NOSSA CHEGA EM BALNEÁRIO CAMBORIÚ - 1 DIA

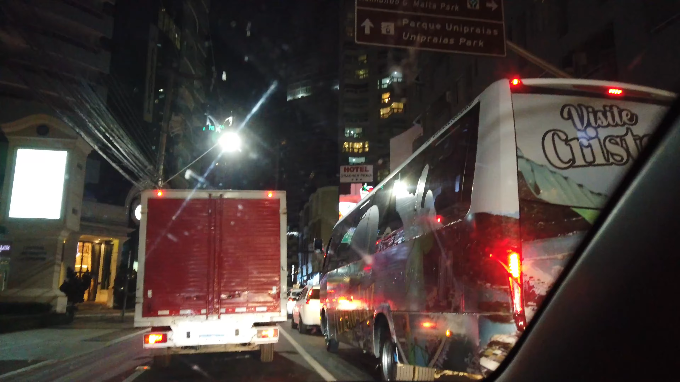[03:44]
Você não vê as pontas quadras velho. Tá muito isso aqui. Olha. Mó dá pra ver. É muito top. Amor. Precisa limpar esse vidro urgente hein. É o máximo.
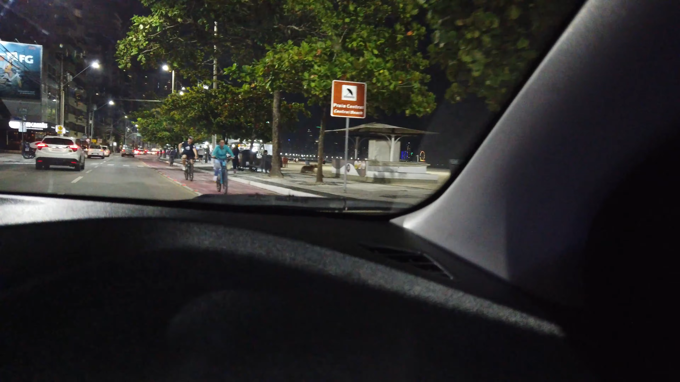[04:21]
Que top. Nossa que dá a hora velho. Você tem que saber. Ó. Não dá pra ver nada da praia.